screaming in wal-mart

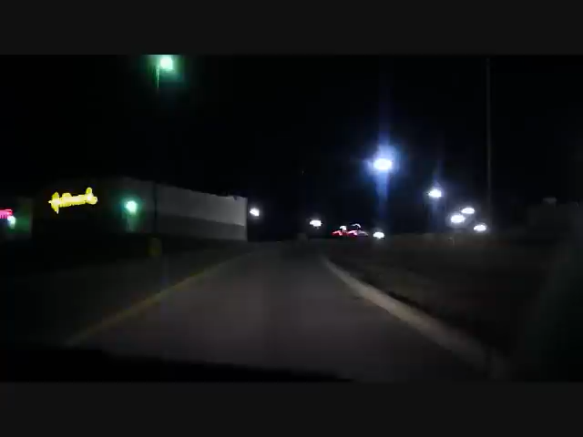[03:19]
I did it at incredibly fast speeds. Holy jeez! I don't know if how much we can take it. Driver, that nut bar. Oh my God, help me. Help me. Oh my jeez. He's all over the place. University Avenue right now.